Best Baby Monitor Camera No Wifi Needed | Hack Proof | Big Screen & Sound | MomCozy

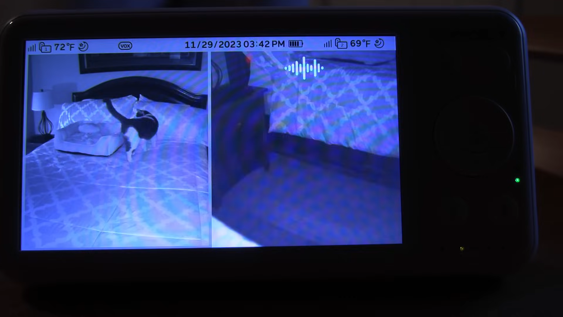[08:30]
And here's what that's going to look like in a dark room. That's how clear this Mom Cozy video baby monitor is. With that high definition night vision. We can see this clearly. Check that out. That's really amazing. And most of the time, the baby is going to be sleeping at night in a room.
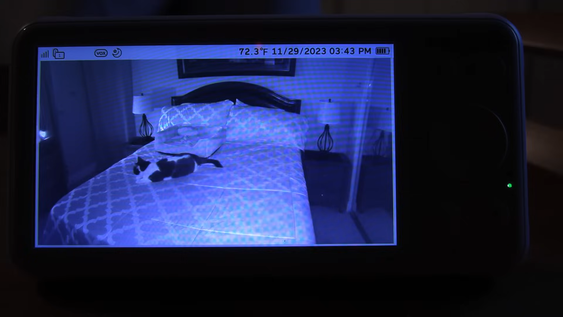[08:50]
So this feature is really important. And Mom Cozy has done such great research and development to include it in this new state-of-the-art video baby monitor.